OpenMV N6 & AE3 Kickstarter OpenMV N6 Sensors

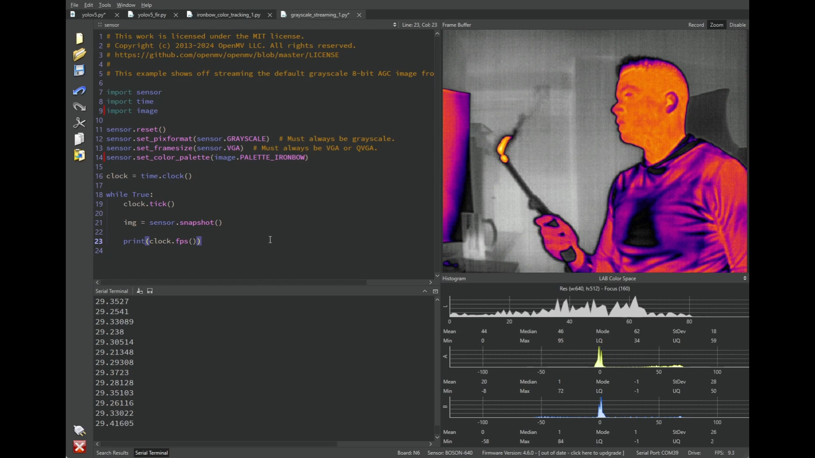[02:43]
And so, this gives you a more interesting kind of way of seeing what the FLIR boson sees.
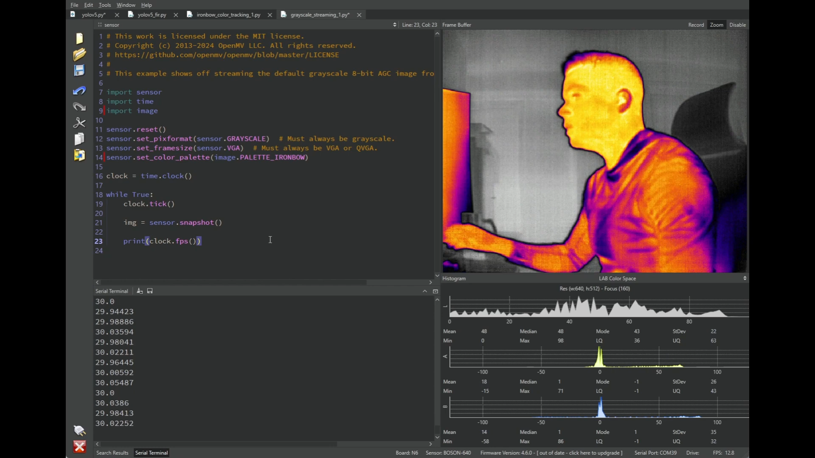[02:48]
Note that the frame rate did take a dive from 60 fps to 30. That is because right now we have not yet optimized that color change algorithm. It's still basically just CPU and it's not vectorized yet. But we can improve that very easily by moving it to the GPU onboard that the N6 has, which will do the recoloring for you without any CPU loading. Now that we have that color there, though, let's say we want to do something useful and actually process this image. So, here's some of the features you got onboard. Thanks to GitHub Copilot, even a beginner can be good at doing this.
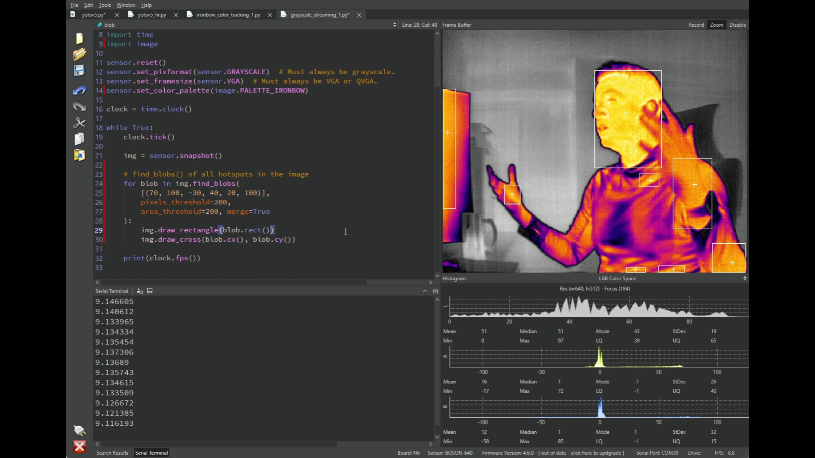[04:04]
that built in finding color blobs for us.
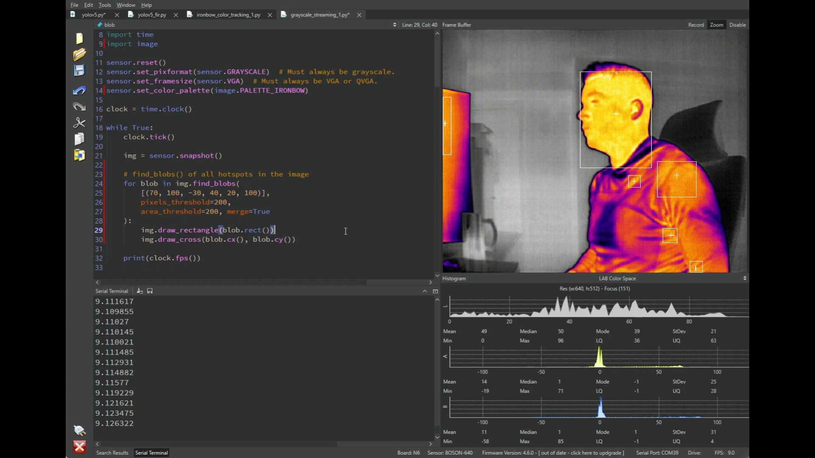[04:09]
This makes it super easy for beginners to use the OpenMV CAM and do something useful with it. So, let's go into the find blobs function right over here. One thing to note is that if you hover over any of the functions and different methods in OpenMV IDE, you'll get a little bit of a help tooltip for them.
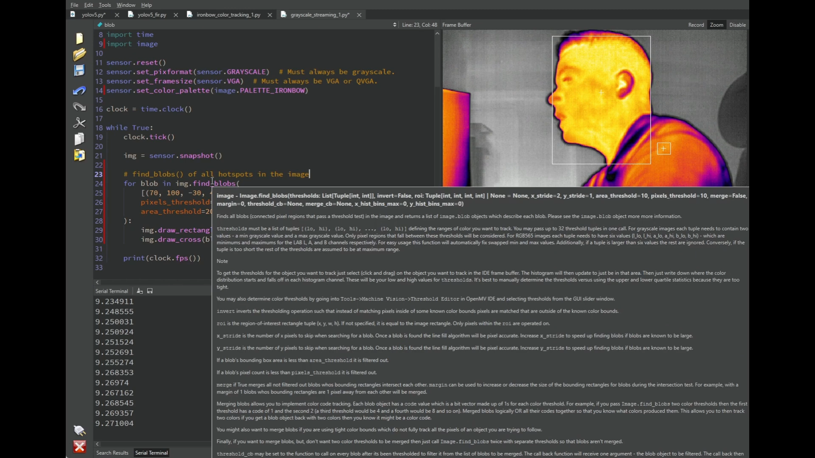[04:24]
Some of these have lots of documentation like find blobs, so that might be pretty thick, but other ones have less information shown. Anyway, so, what the find blobs method does is you give it a list of color thresholds. Color thresholds you can kind of find by,
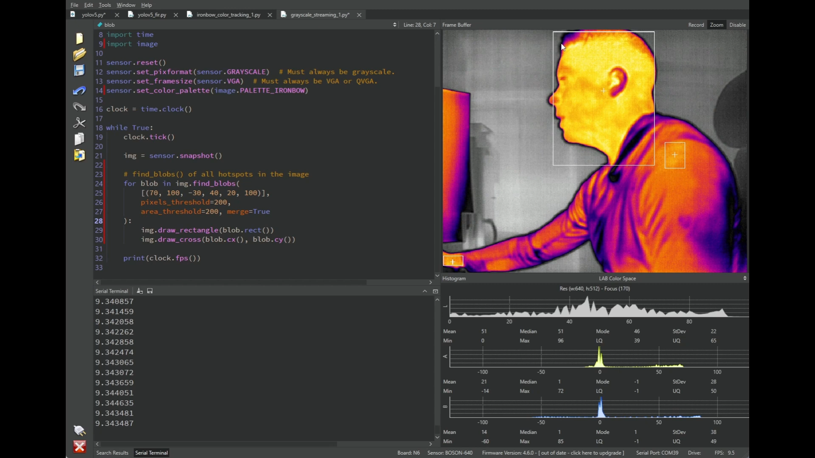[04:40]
for example, you can hover your mouse cursor over an object, and as you see the color, you know, histogram window on the bottom, adjust itself as you do that. And so, when you put your color thresholds over my face here, you can see the Luma channel, for example, in the lab color space moves over here, and then we also have our A color space, which is a different component of color, and then B, and so these change. And so, by setting the color thresholds to 70 to 100, which corresponds to Lmin and Lmax, and negative 30 to 40 for A and Nax,
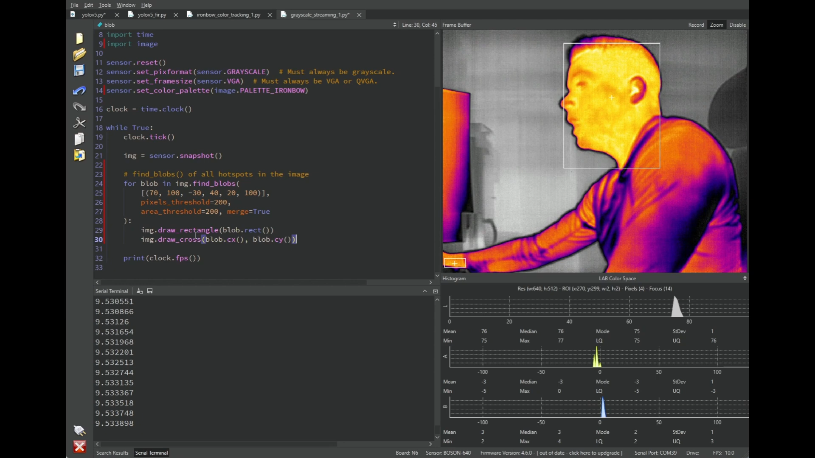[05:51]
After we have that, we then have a list of blob objects that we can iterate through using a for loop. And then using MicroPython, we can just call blob.rect on these things and get different functions or attributes of them and draw, you know, a rectangle and a cross, which is what you see in the image now. So, thanks to this ability, as you can see,
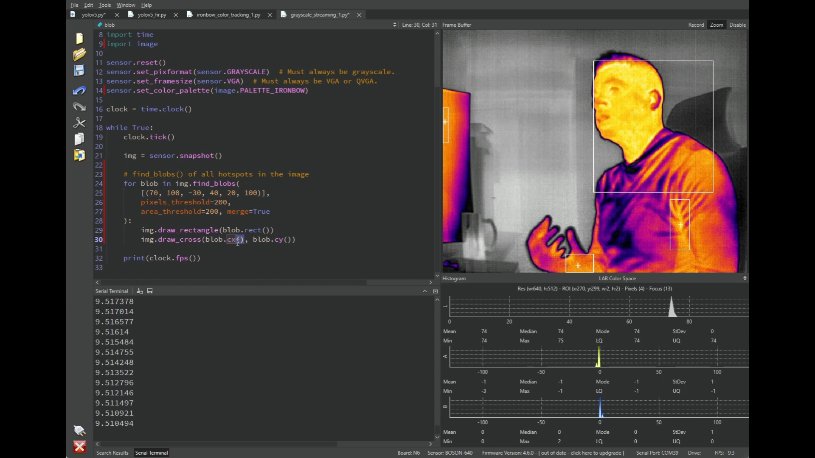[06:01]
OpenMB IDE makes it really simple and trivial to get some basic hotspot color tracking going with the OpenMB CAD. Now, that's not all I wanted to show in this video. Color tracking is our bread and butter feature, and it's old school, but we've got a lot more interesting stuff that you can run on board the system. So, now we're going to switch over to doing,
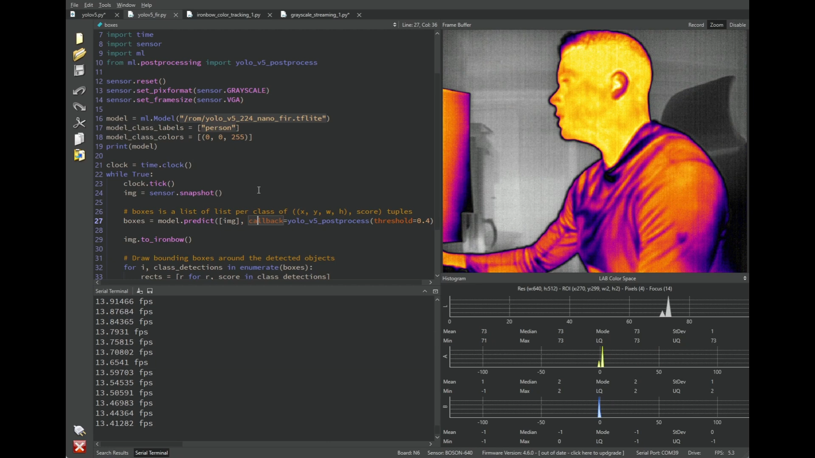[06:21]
this is running an ML model on board the OpenMB CAMP N6. And so, this is going to be your standard person detection using the FLIR boson. And so, in the previous video, we showed off person detection in full color. Now, we have it in thermal. And so, this is a different data set, of course, than the color image processing one.
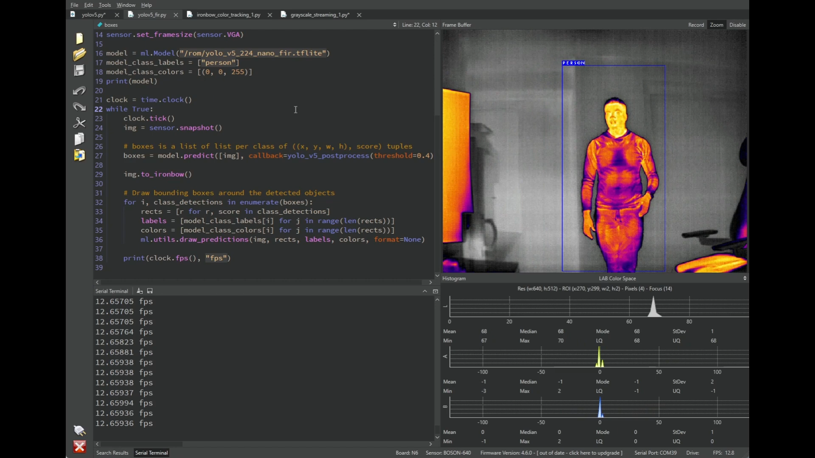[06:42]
This is a totally different model that's trained just to look for thermal images because it is a different type of data. So, you need to, you know, run your CNN on that different data set. But, as you can see, the FLIR boson provides a lot of detail, maybe too much, but then allows you to track this object, see what I'm doing, and you're able to get that bounding box, which you can then plug into whatever application you need and control whatever objects you need in the real world.
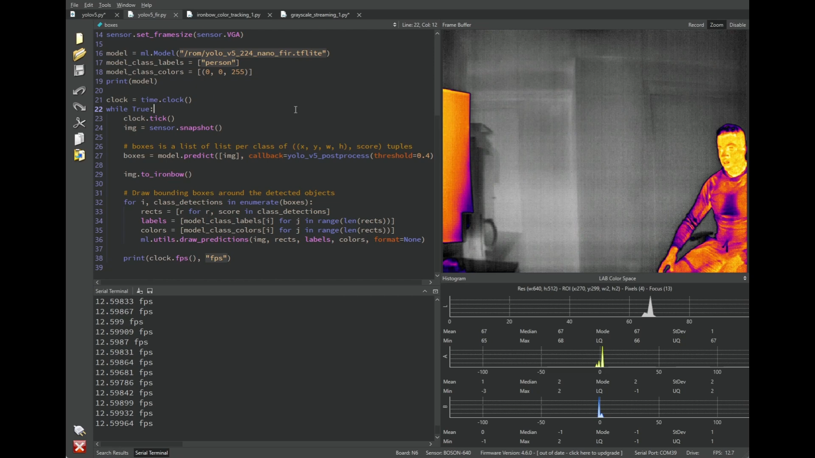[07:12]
So, pretty awesome. And, in the previous video, we kind of discussed what was going on here. As mentioned before, the model that we're using is trained on a person data set on the street.
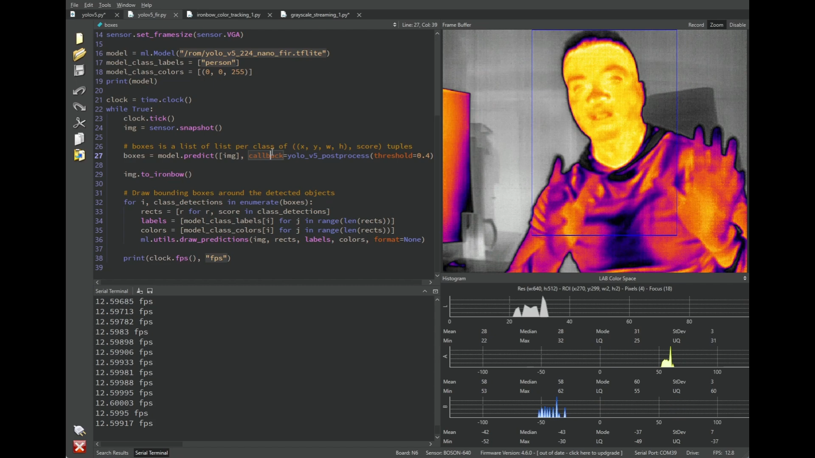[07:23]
And so, it is used to people being farther away, not close by. So, what's going on here? Again, we are loading a model from the ROM file system,